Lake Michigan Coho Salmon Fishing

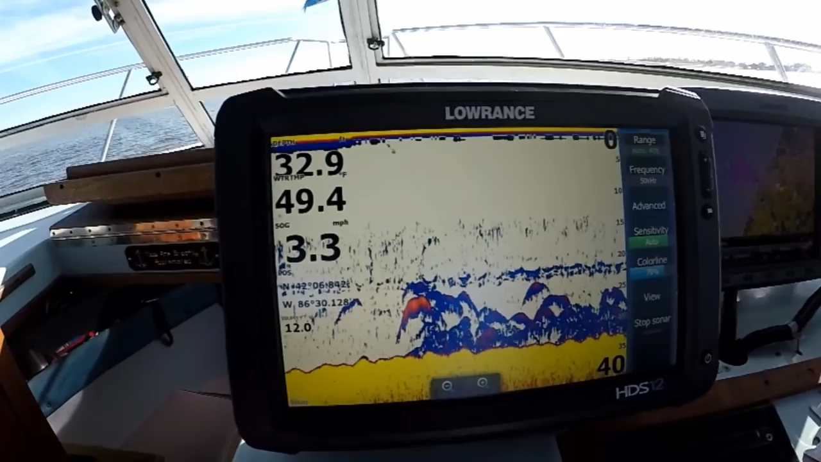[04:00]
That would be fish Yeah You think those coho down there? No, no Hard to say Some of those larger ones I mean you're looking more like a king
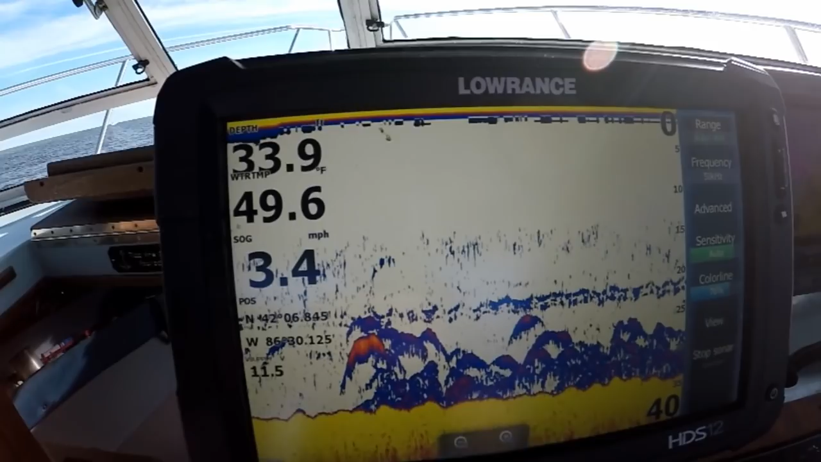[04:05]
On screen: water 49.6°F, speed 3.4 mph
In there A lot of our coho's With some of the smaller stuff You're seeing
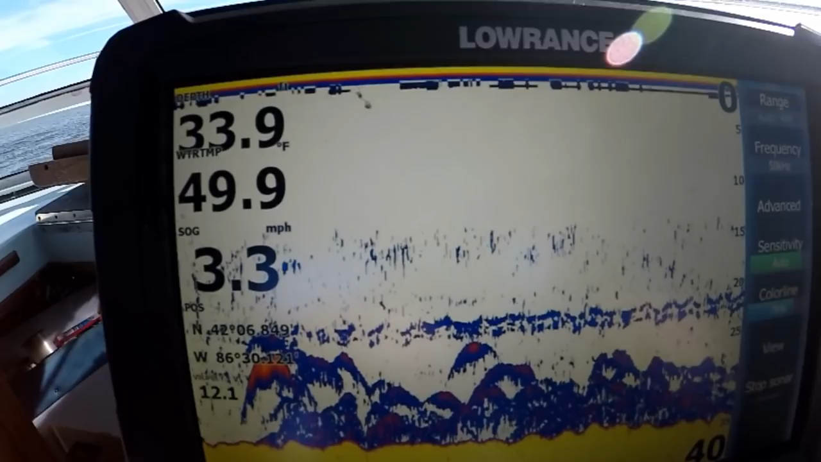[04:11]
On screen: speed 3.3 mph
up towards the top A lot of our coho's Are not going to show up Because they are so Surface
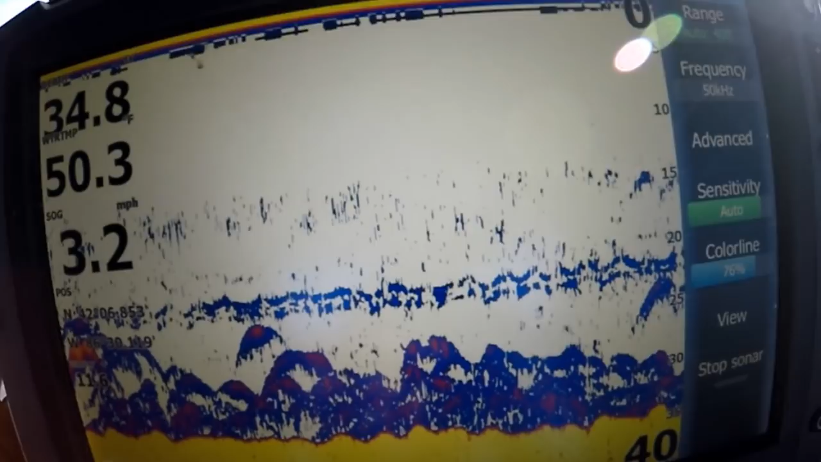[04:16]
oriented right now They're going to be on the top Five feet of the water As where most of our hovers are at Right